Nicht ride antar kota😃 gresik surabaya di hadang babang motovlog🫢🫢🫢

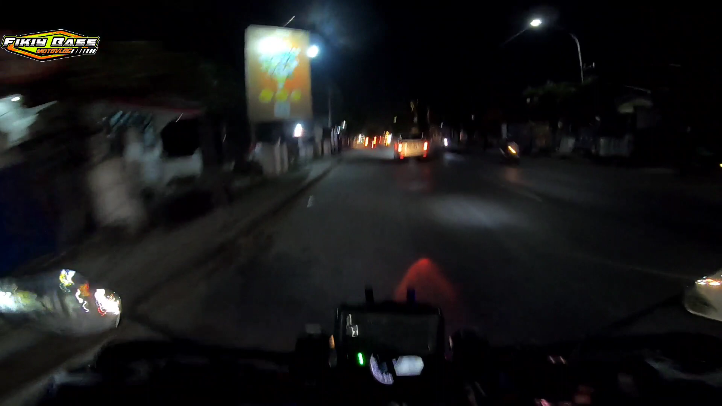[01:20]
Sekarang kurang lebih jam 6:30 guys ya, 6:30 malam gitu kan ya.
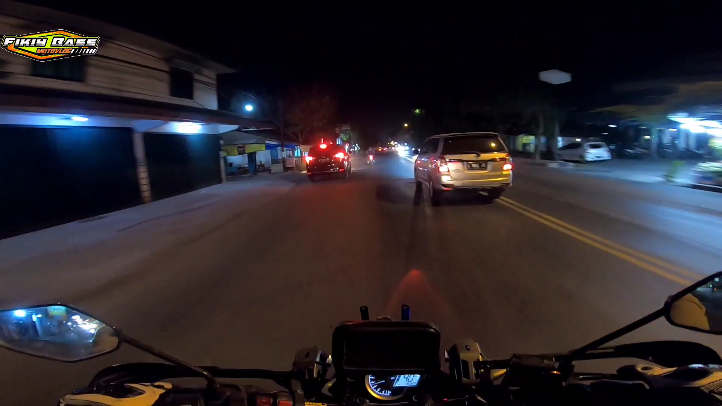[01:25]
Dan kayak ginilah suasana malam hari di kota Gresik.
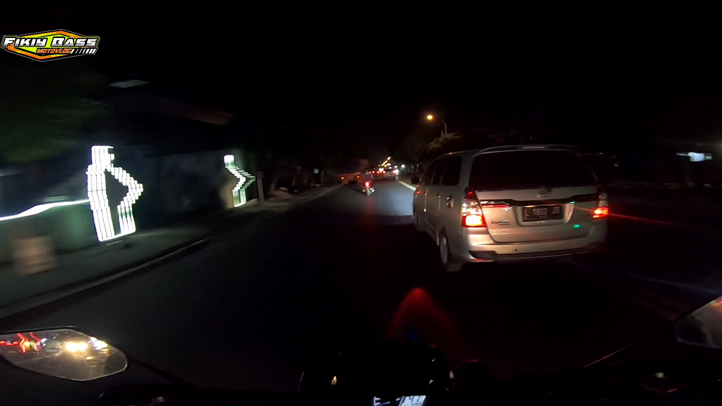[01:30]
Kita night ride santuy. Dan gak heran aja di sini masih banyak mobil-mobil pabrik yang berlalu lalang karena di sini emang kawasan industri guys ya. Di depan ada pabrik semen Gresik. Buh, mantep banget ciwi-ciwinya mah. Nah, kayak gini guys ya.
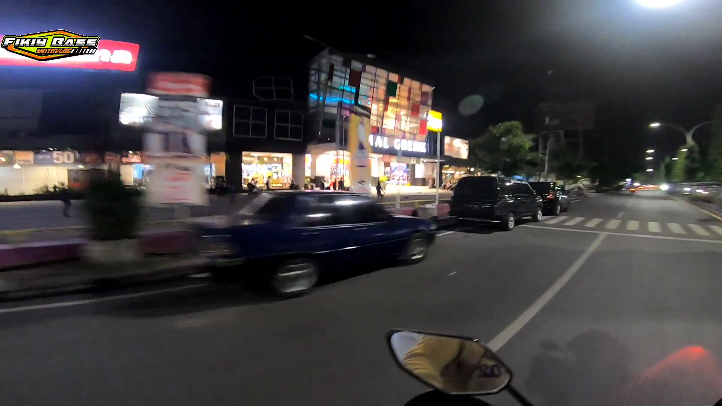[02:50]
Oh nih mallnya nih, baru tahu gua cuy. Jujur aja sih, gua emang sering nyasar ya kalau ke arah Surabaya lewat sini cuy.
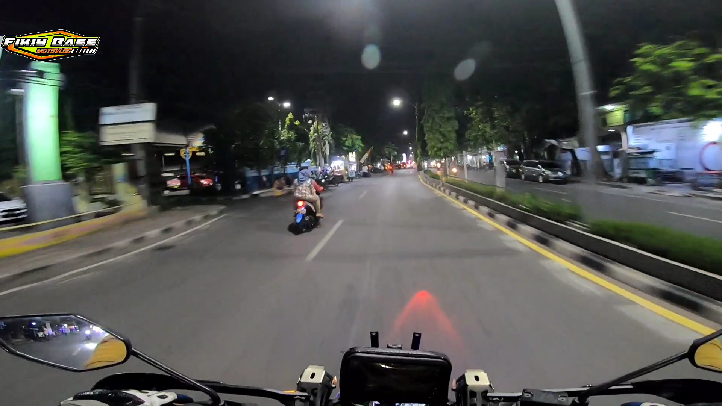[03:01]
Karena rambu-rambunya menurut gua itu kurang jelas ya, di samping jalannya agak-agak ini,
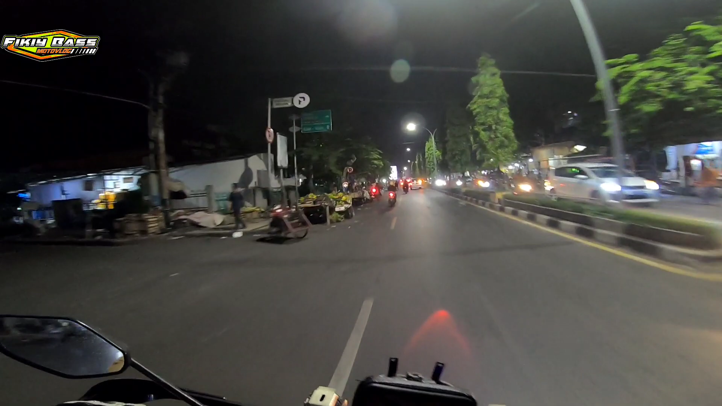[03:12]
agak-agak belok kesana kemari ya kan. Ini sebenarnya kemana sih Surabaya?
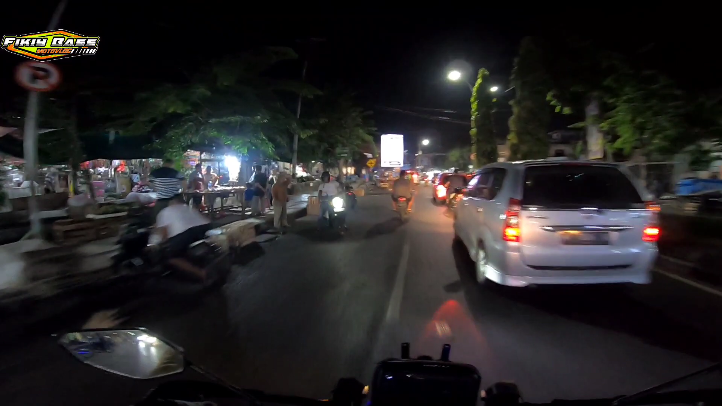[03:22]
Kalau dari arahnya sih belok kanan cuy, dari panahnya kita dibelokin ke kanan ya. Udah belok kanan aja cuy, kita ikutin ini aja cuy, ikutin rambu-rambunya aja ya.
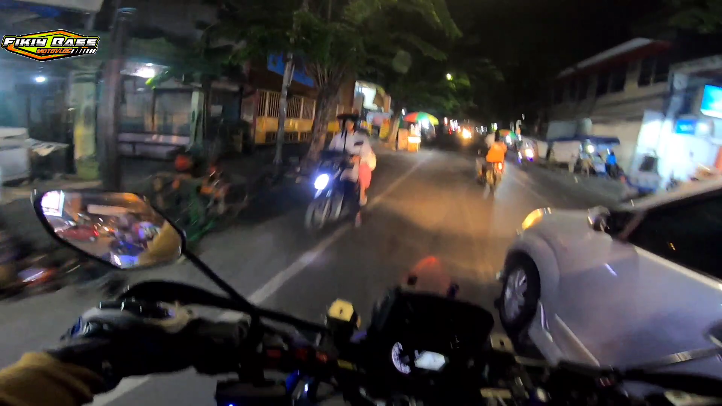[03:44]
Gresik. Ya Allah, aku pasrahkan diriku sepenuhnya pada saat ini kepada penguasa langit dan bumi.
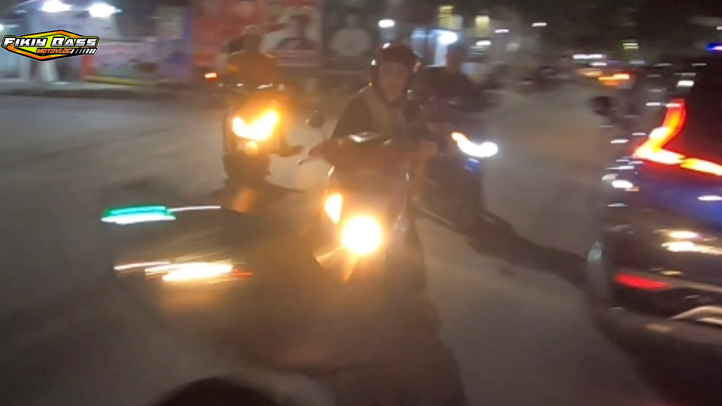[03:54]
Kalau aku ikhlas ya Allah. Gimana sih?
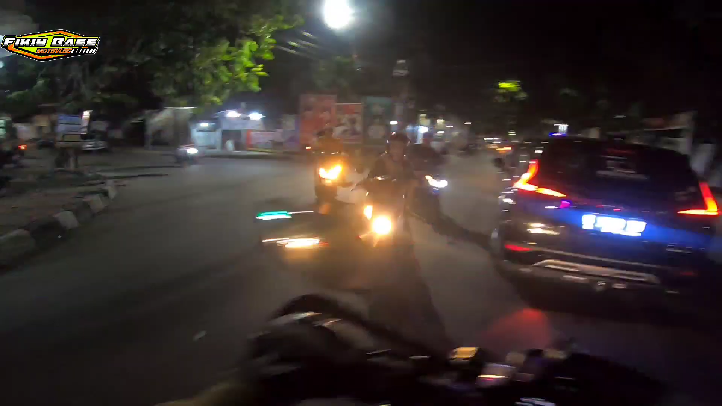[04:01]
Duh, goblok. Masa mau nyobrang kagak lihat dulu?
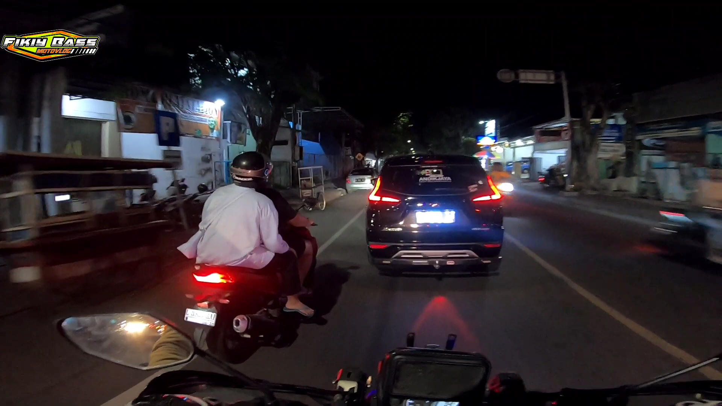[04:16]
Asem banget, tinggal nyebrang aja nggak pakai nol dulu cuy.
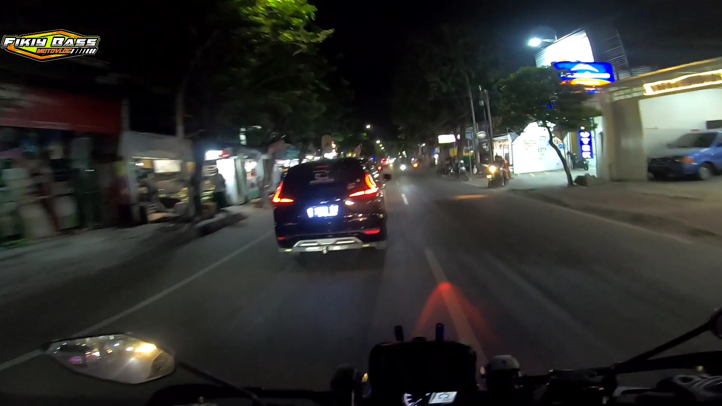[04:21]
Untung aja gua teriak. Udah kaget tuh ceweknya ya, bisnya. Kalau nggak teriak udah pasti nabrak gua dia. Surabaya agak ke kiri sih sebenarnya. Agak ke kiri dia Surabaya.
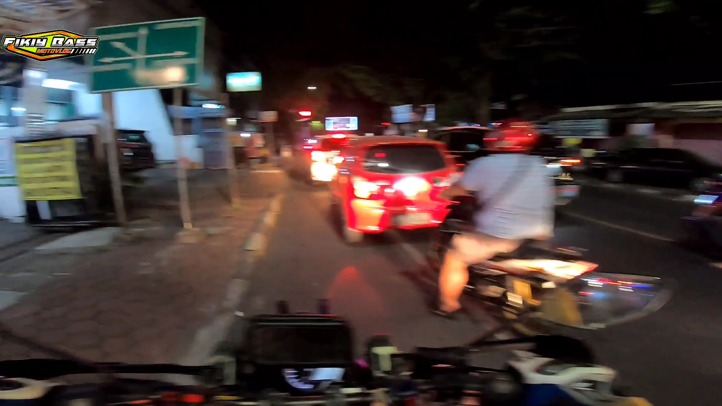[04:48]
Ambil posisi. Kita nanya-nanya orang dulu cuy.
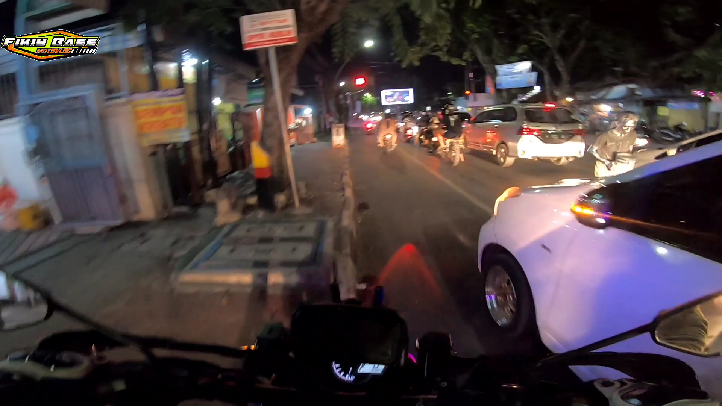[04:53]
Pak, kalau arah ke Surabaya yang lurus apa yang kiri, Pak ya?
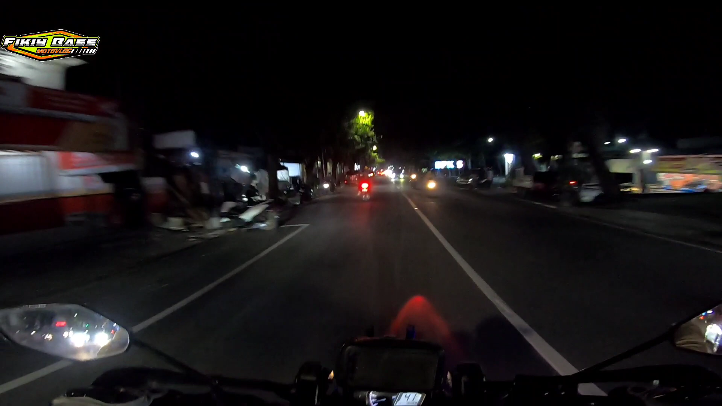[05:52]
Belok kiri, belok kanan, lurus ae.
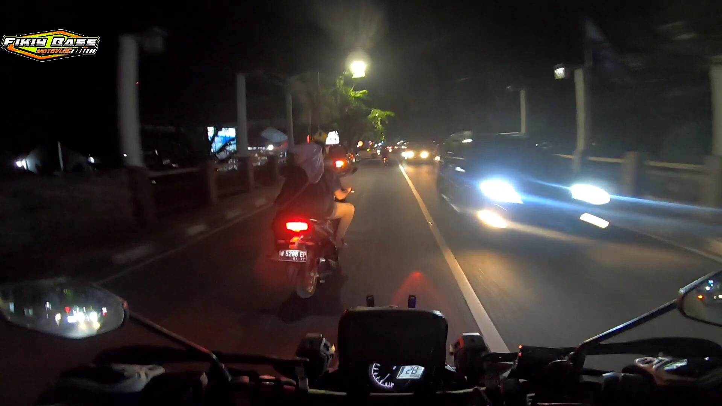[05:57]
Kata si bapak-bapaknya, belok kiri, belok kanan, lurus ae cuy. Oke, kita ikutin arahan si bapak dulu ya. Ada lampu merah, belok kanan sih katanya. Cuman daripada bingung, mending kita nanya aja. Tapi asli nih plat motor gue plat sini cuy. Gue pasti diketawain ya kalau ngelihat plat motornya ntar ya. Masa orang sini kagok ya jalanan, maksudnya kagok jalanan sendiri gitu kan, nggak mungkin banget ya.
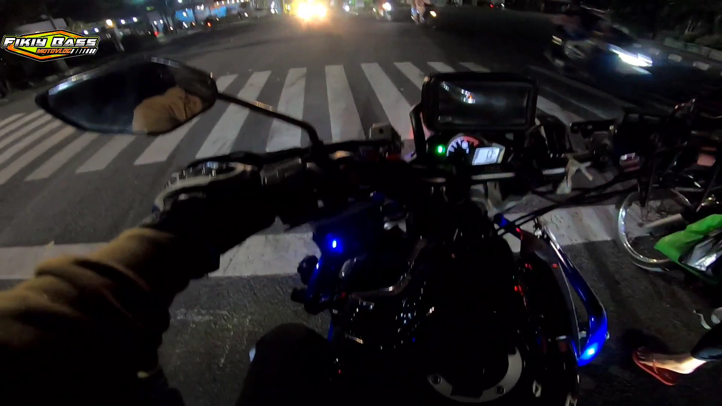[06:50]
Yang belok kanan Surabaya ya, Bu ya? Yang belok kanan Surabaya ya? Ya, siap, siap. Oh, jadi yang belok kanan ini Surabaya, cuy. Oke, nanti kita bakal lanjut di kota Surabaya, cuy ya.
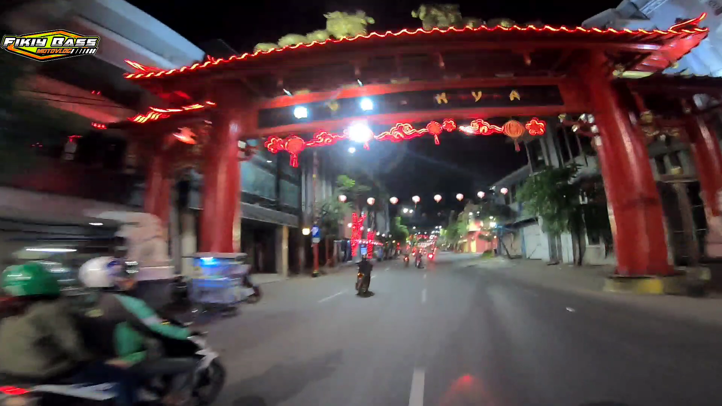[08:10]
Nah, ini kita lewat di apa sih namanya? Ya pokoknya ke tempat-tempat ruko-ruko orang Cina lah. Udah kayak gitu aja. Udah kayak gitulah ya. Nih ruko-ruko orang Cina cuy.
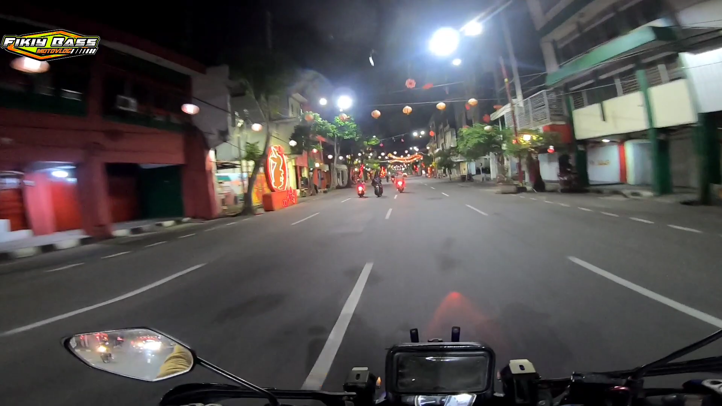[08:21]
Beraneka. Apa ya? Ini tempat apa ya? Gak tahu sih. Yang jelas nih ruko-ruko orang Cina ya. Set ada janda pirang cuy. Halo janda pirang. Janda pirang bukan ya?